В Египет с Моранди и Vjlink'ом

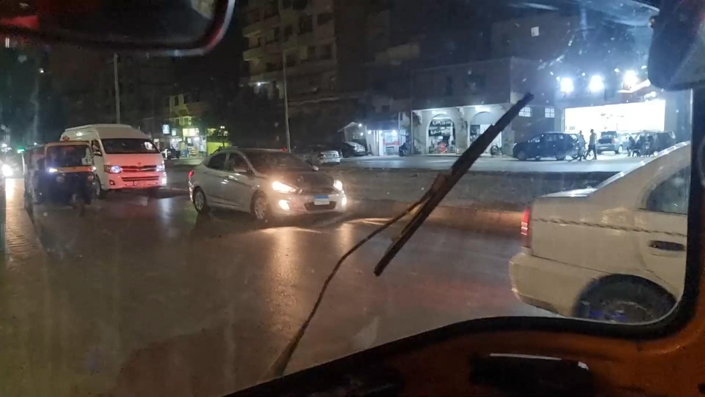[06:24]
Кстати, в Таиланде они побыстрее едут. Не пережигай сцепление, это ёперный театр. Он едет по встречке. Он едет по встречке. Начнем с этого.
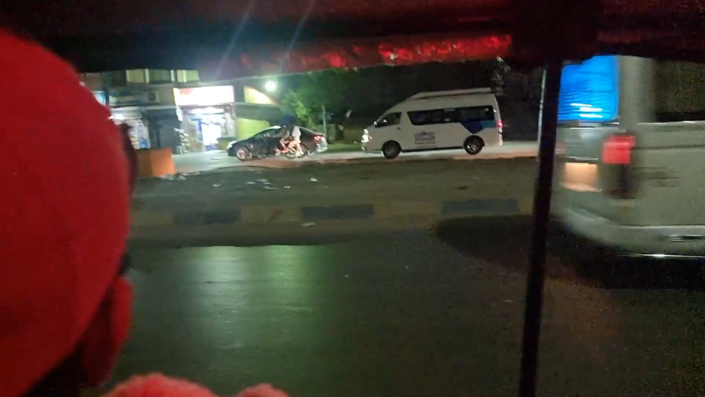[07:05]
Это, мы едем по встречке тупо, блядь. Да.
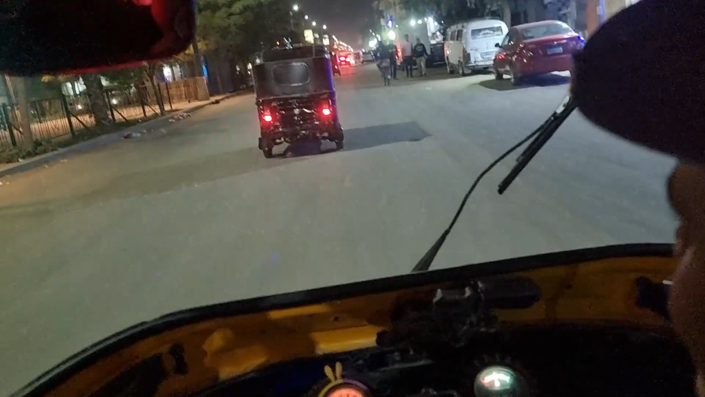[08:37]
Ну бывает. А где? Пристегните ремни. Пристегните ремни. Иначе вас оштрафуют.
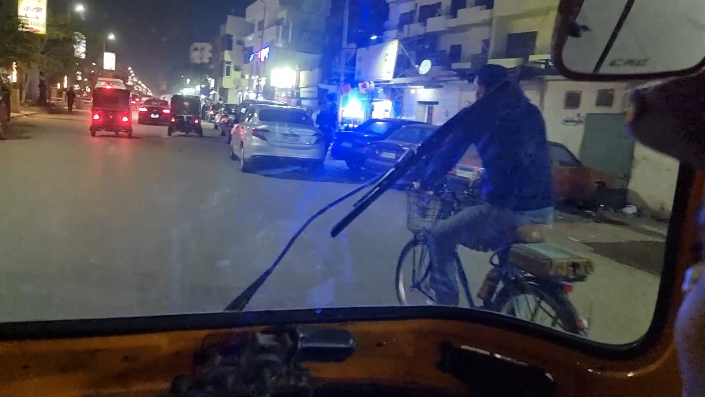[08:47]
Но он едет со скоростью 1 км в час.
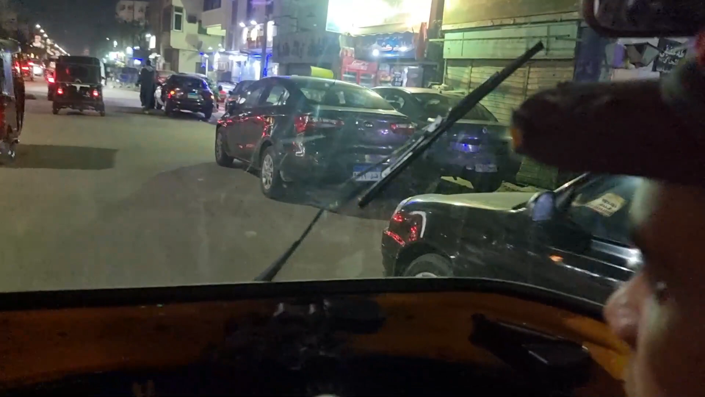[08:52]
Полтора.
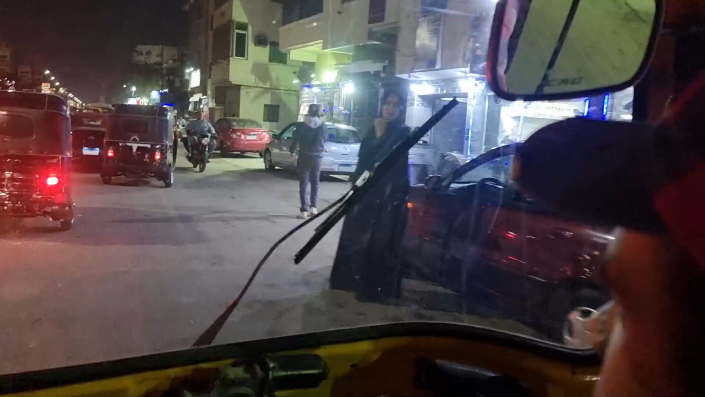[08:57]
Тарталетка.
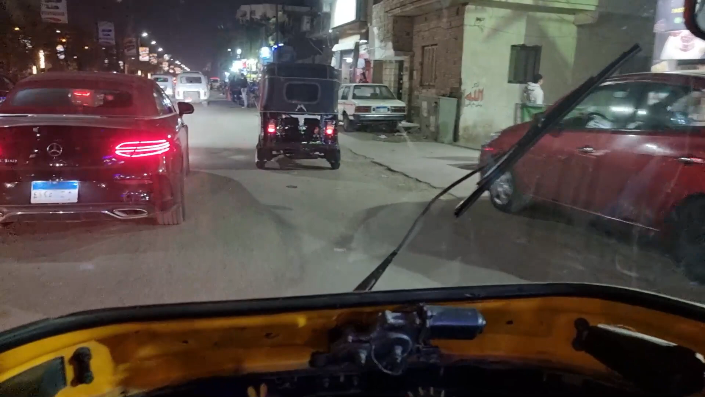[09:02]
Смотри, какой есть. Лучший Мерседес, ёп.
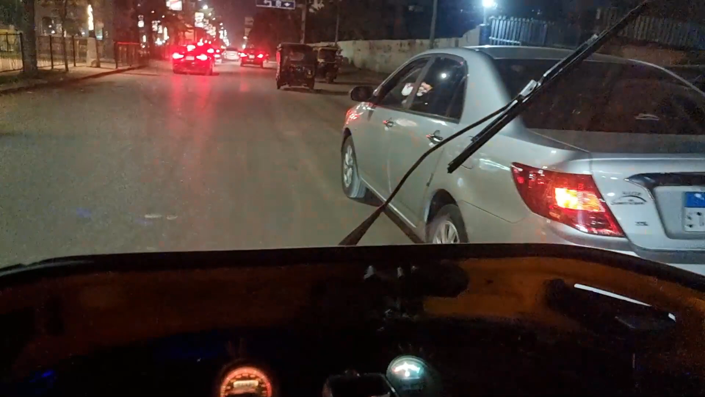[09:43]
Ждали. А я еще 5 часов. Ждали, чтобы на этом прокатиться, да. Да, класс, угадаем. Но температура комфортная. Да. Баги кар. Мы едем до ETF, все. Ты в курсе, как они редкие здесь?
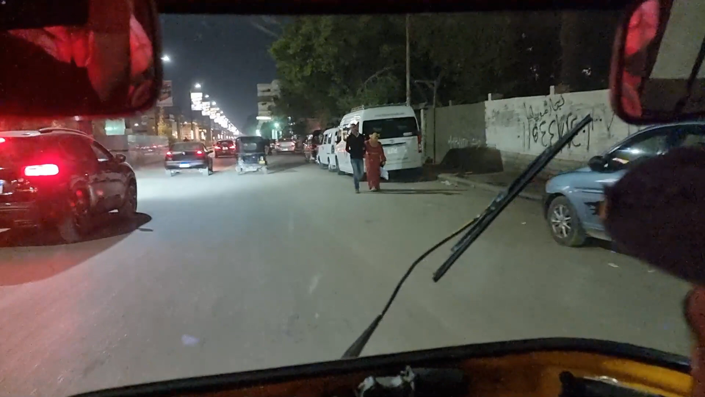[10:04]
Вообще, как в Таиланде. В Таиланде на каждом углу идет. Обгоняем джип, да. Citroen. Jeep Citroen.
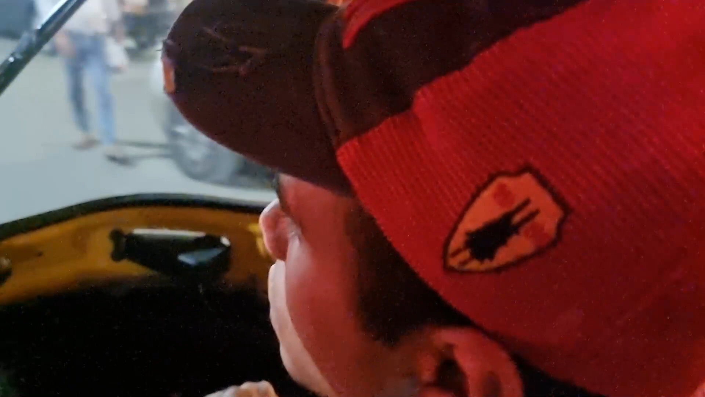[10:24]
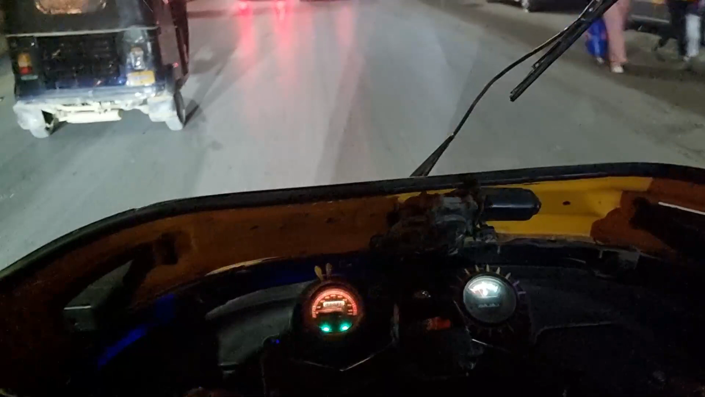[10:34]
Куперику.
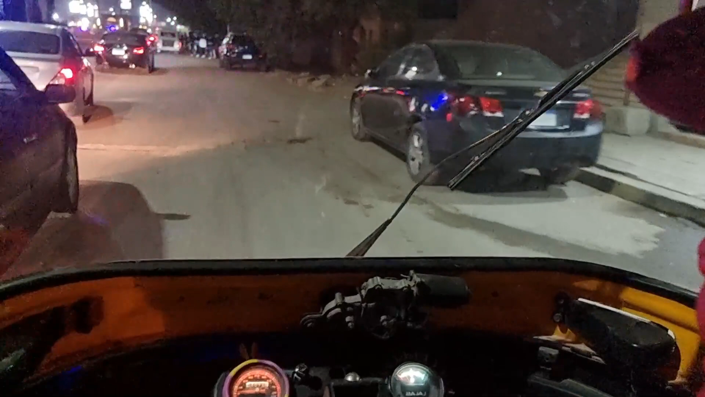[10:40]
Менты. Да. Надо объезжать их. Объезжай. О, бляха, муха.